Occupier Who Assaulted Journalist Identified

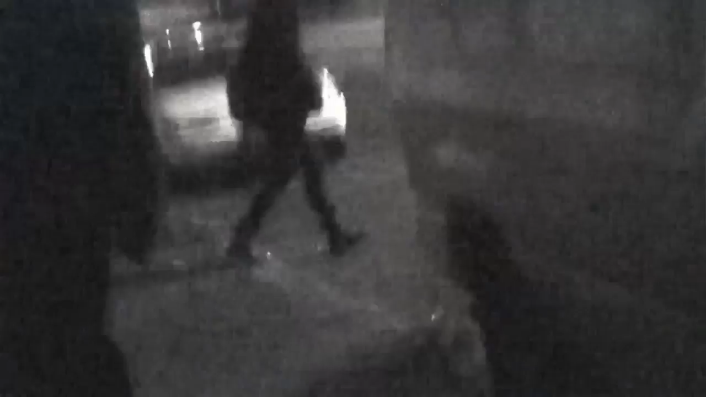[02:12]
Watch carefully now as you can see Smith come out of the right side of the frame just as the trash barrels are being overturned and